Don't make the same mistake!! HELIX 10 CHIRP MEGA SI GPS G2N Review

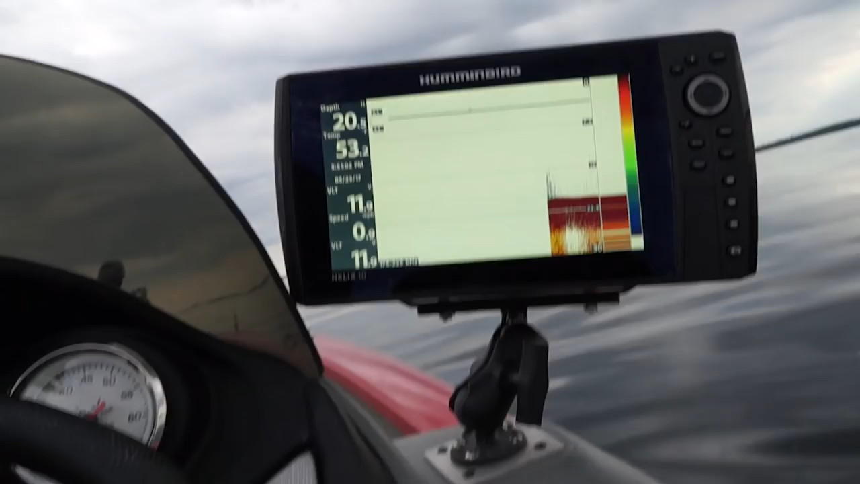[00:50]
So that's one thing I like. The second thing I like, I can change all my displays right on the screen really quick. I can change all of these items right here, I can change those in the settings, it takes a little while to get there. Marking fish is super simple, right now it just connects it to my smartphone, which is a good thing and a bad thing.
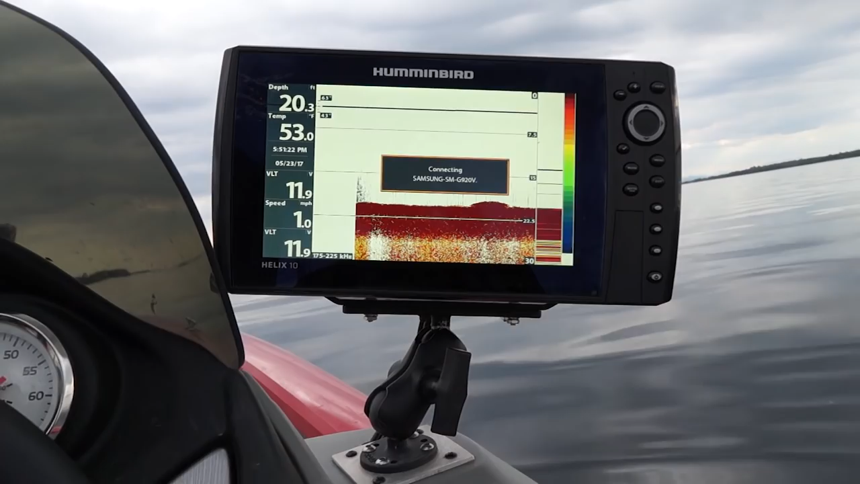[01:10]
On screen: water 53.0°F, speed 1.0 mph
I get a lot of text messages throughout the day and I can see them on my screen, some I have to respond to. I should just turn my phone off sometimes, which is good and bad. I can change all my views.
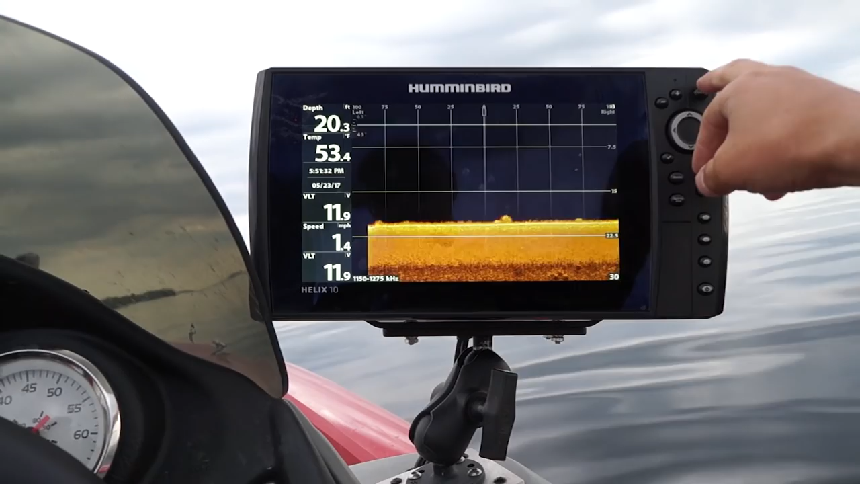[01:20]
On screen: depth 20.3 ft, speed 1.4 mph
There is a lot of views on here. So you can actually turn those on and off depending on what you want to do. So I actually have my trolling motor in gear right now or on autopilot towards Savage Island.
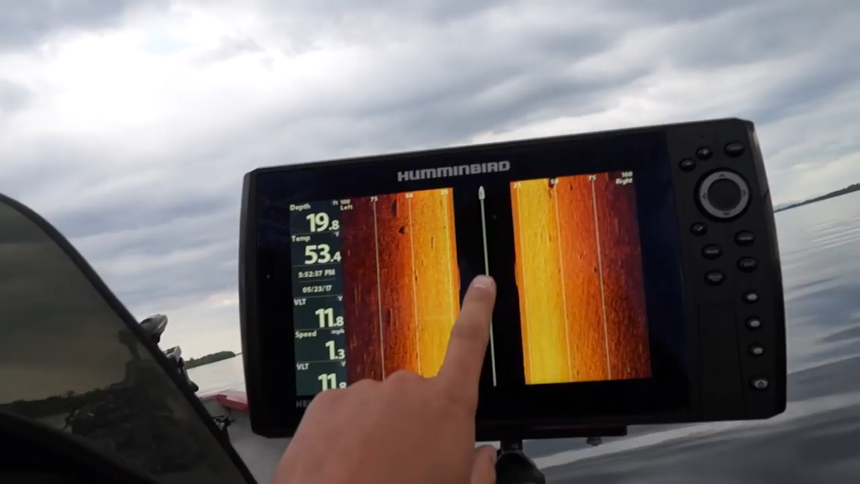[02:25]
On screen: speed 1.3 mph
So right now I am coming up to this boulder field, which I can turn my trolling motor up and get a little bit of faster footage here. So what you are looking at is the vertical column right below me, so there is a rock or something right below me.
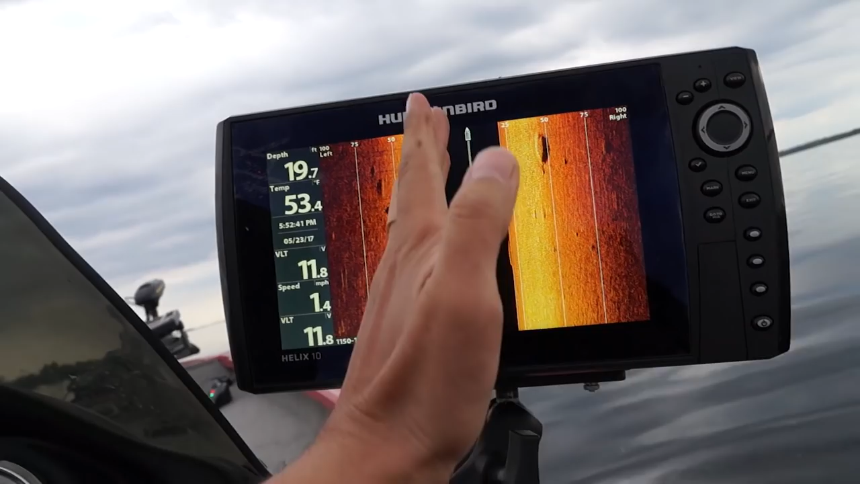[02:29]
On screen: depth 19.7 ft, speed 1.4 mph
And then this sonar is shooting down off to the right, and down and off to the left.
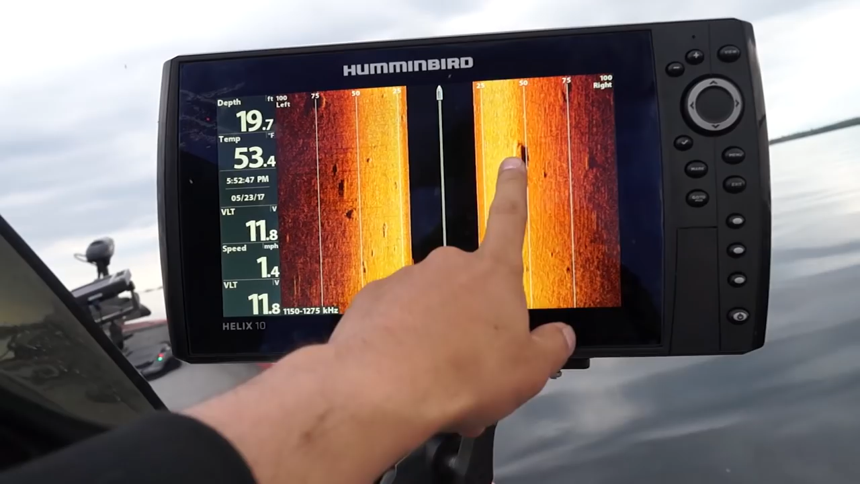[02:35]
On screen: depth 19.7 ft, water 53.4°F, speed 1.4 mph
So I am seeing on the back side of the rocks, these are shadows. I am going to put flies on the screen of course. The shadows of the rocks are because the sonar can't see through it, so a fish could be hiding right behind that and you won't see it. And also, the white spot, so this could be a fish right below me, and I won't know that until I switch screens, which is super quick, so it was a fish.
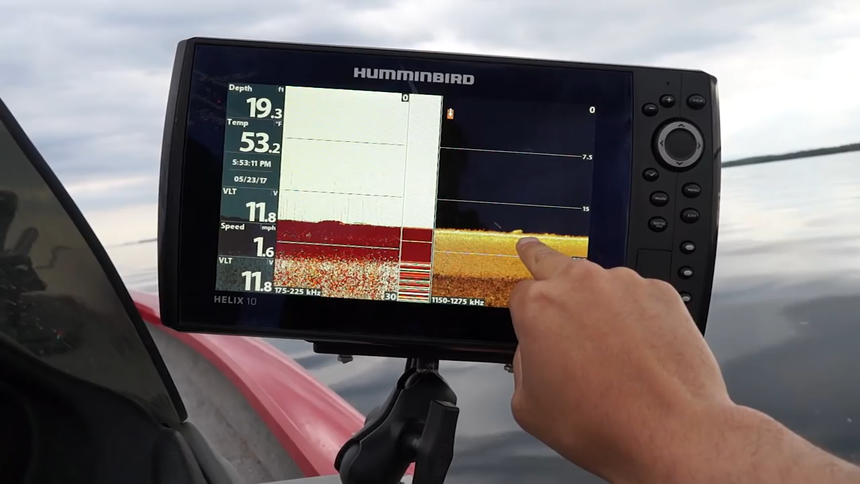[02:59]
On screen: depth 19.3 ft, water 53.2°F, speed 1.6 mph
And this is the megahertz down imaging, so 2D and then the megahertz down imaging. Like I said, there are lots of different settings, there are zoom in settings.
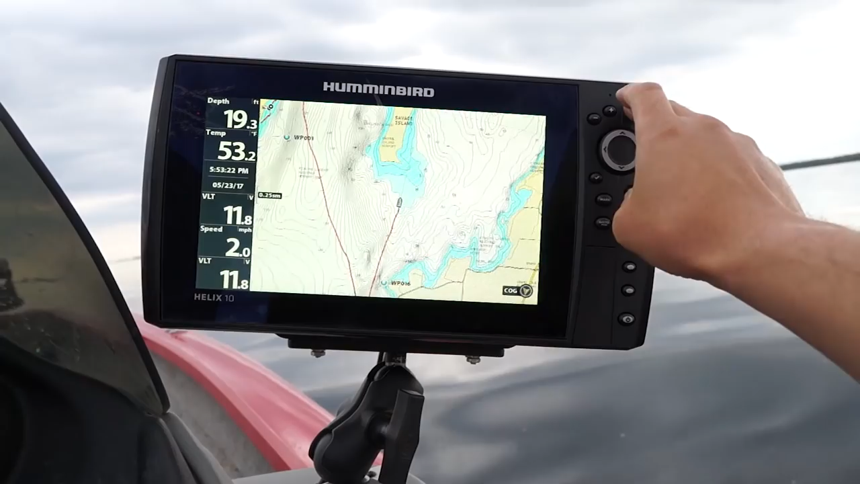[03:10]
One thing I will show you that I also like is the presets,
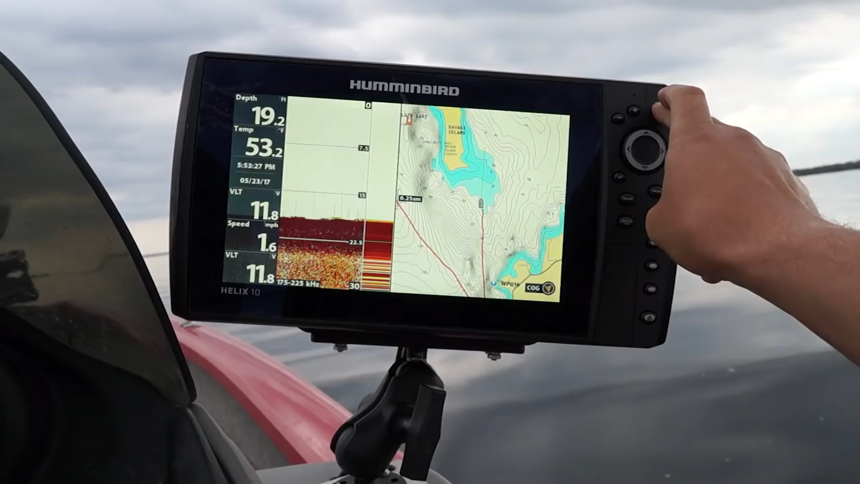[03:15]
On screen: depth 19.2 ft, water 53.2°F, speed 1.6 mph
which is one big thing.
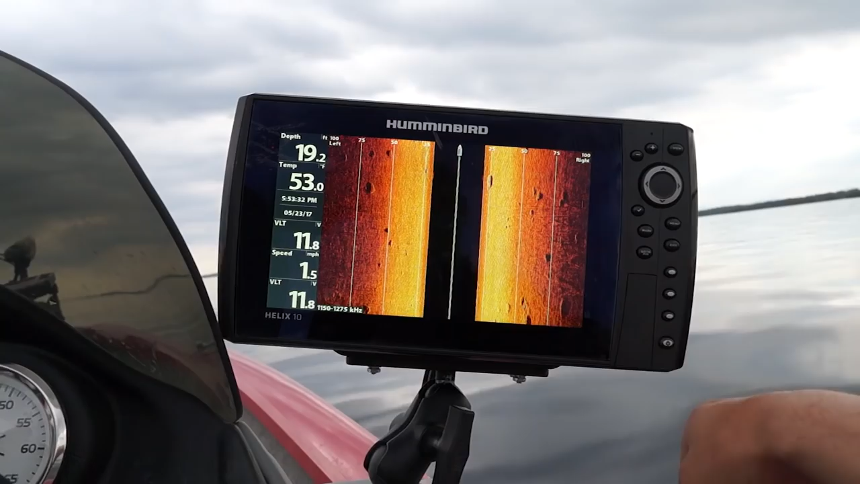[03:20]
On screen: depth 19.2 ft, speed 1.5 mph
So the presets, there are three of them, which is great, and I will show you a cool feature. So let's say this is a really big rock and I can tell there is a stick attached
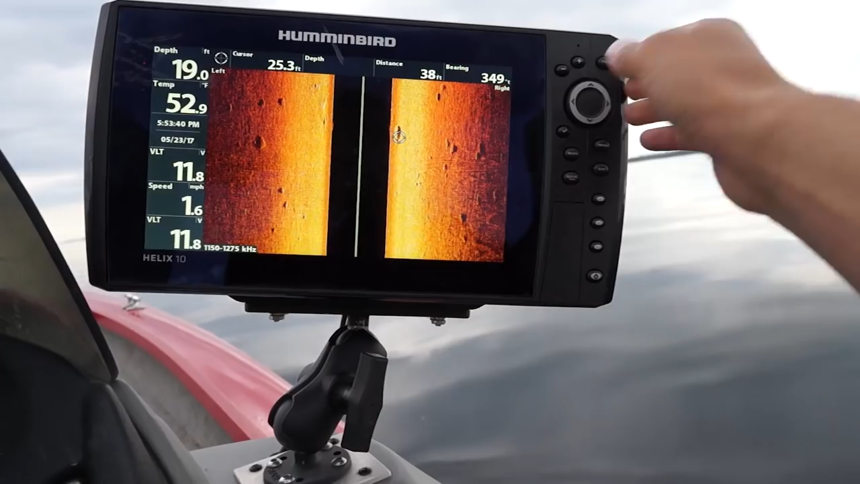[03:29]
On screen: water 52.9°F, speed 1.6 mph
to it and it looks like there is a really good detail to it and the fish are going to be holding up on it. I can go like that, mark, mark. That spot is now marked. I don't even have to be next to it to mark it.
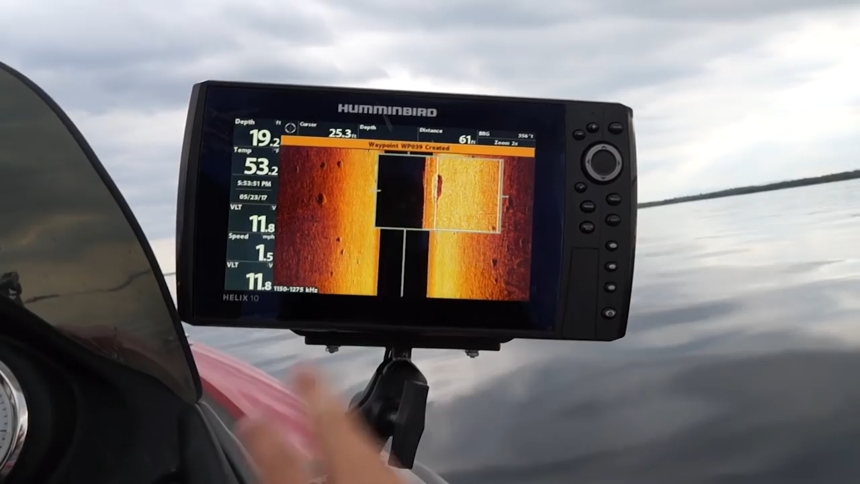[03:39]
I can scroll over, up to 100 feet left to right depending on how deep I am. So 20 feet is 100 feet left to right, which works really well. That's the kind of water that I fish in the most for
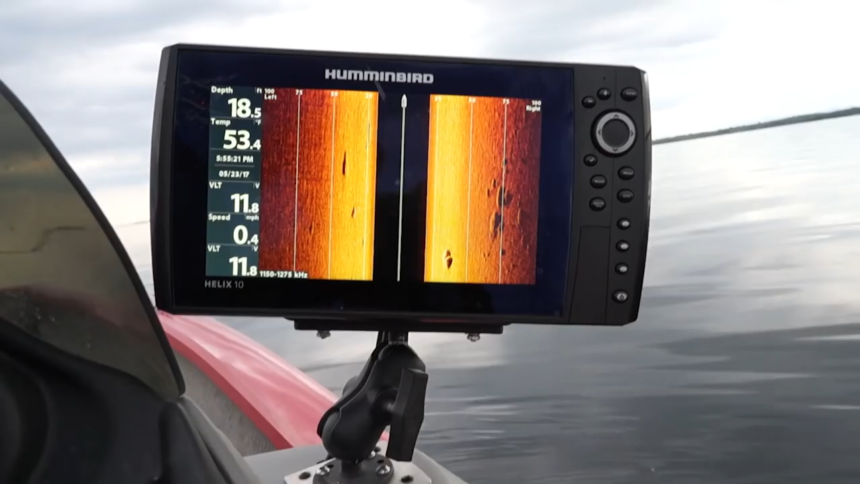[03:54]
On screen: depth 18.5 ft, water 53.4°F, speed 0.4 mph
small and largemouth bass and whatever else I am fishing for at the time. So I can mark those rocks up to 100 feet left and right and what you are staring at right here is the water column, which is very nice.
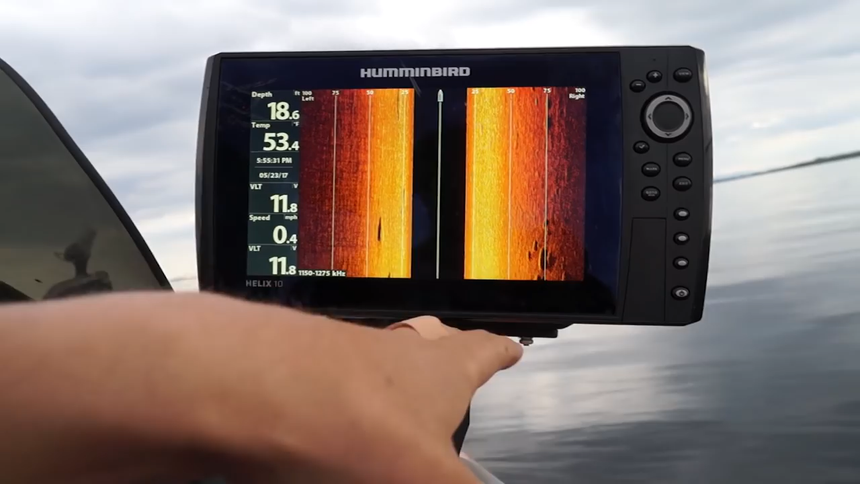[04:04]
On screen: depth 18.6 ft, water 53.4°F, speed 0.4 mph
So I can make that go away by changing the settings and then I see straight down.
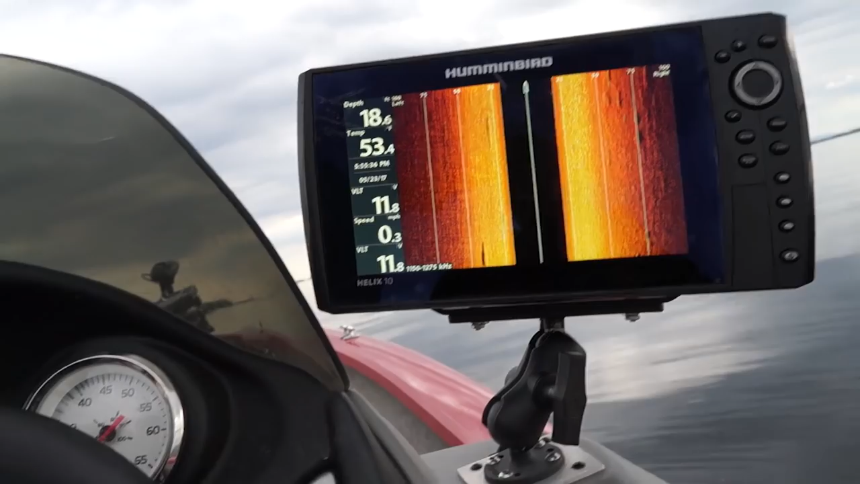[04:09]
On screen: depth 18.6 ft, speed 0.3 mph
It is a little complicated to get into that setting so we won't go in that right now.
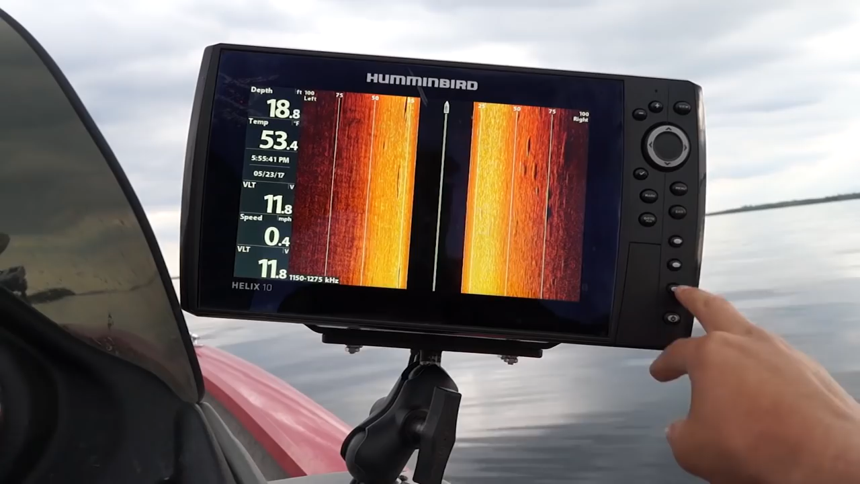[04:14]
On screen: depth 18.8 ft, water 53.4°F, speed 0.4 mph
The other thing I like is I can change these presets. So if I wanted to change it to something like this, I can just hold that button, 3, 2, 1,
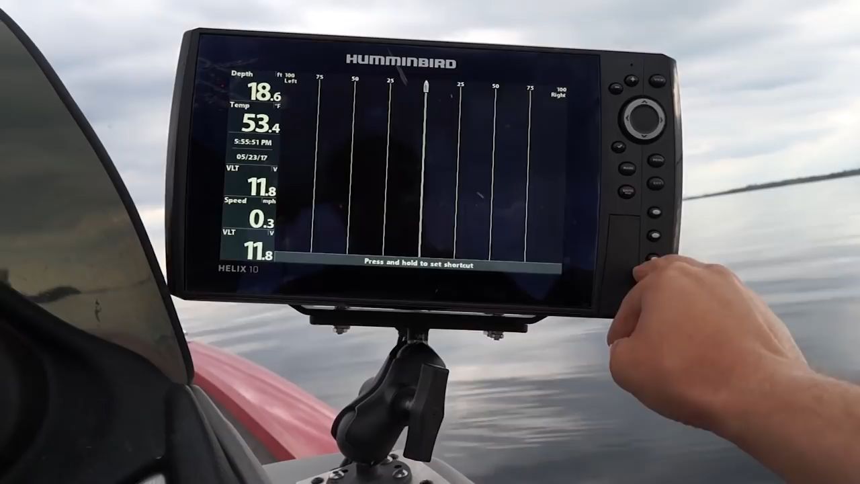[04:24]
On screen: depth 18.6 ft, water 53.4°F, speed 0.3 mph
and now that shortcut is saved and I can switch between the two, which is nice.
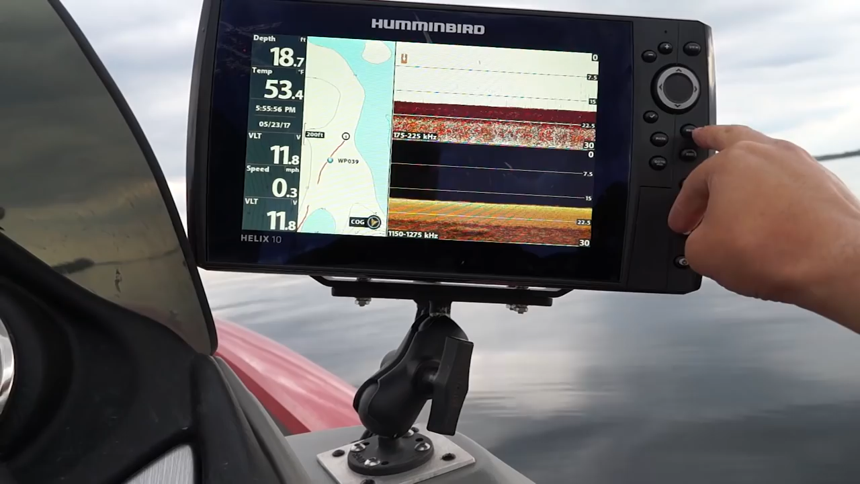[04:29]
On screen: depth 18.7 ft, water 53.4°F, speed 0.3 mph
The other thing I like is, so the zooming feature, it is super quick to change screens.